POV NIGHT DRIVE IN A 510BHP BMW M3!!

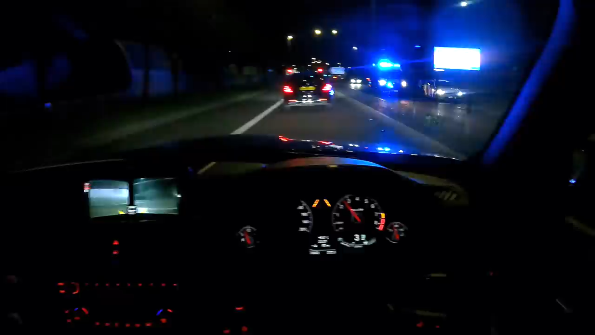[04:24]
man i just feel like a boss inside this vehicle right now we've got all the extended leather you see
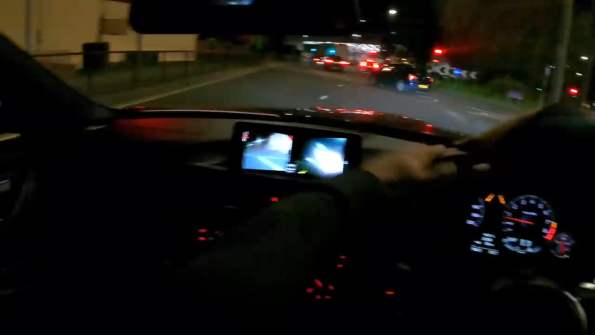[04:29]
all the dashboard it's all leather with stitching usually it's all like hard plastics always plastic on the door cards so she's saying they are sitting up so we could actually take a slay the whole house
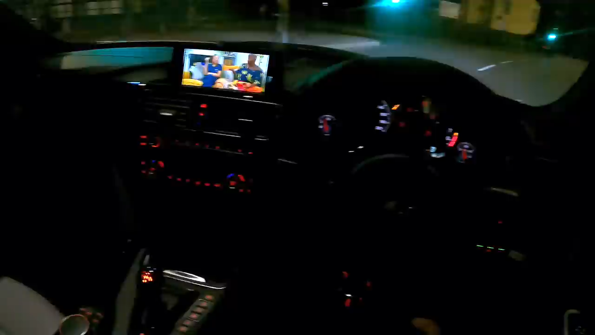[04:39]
that's nice e36 better pay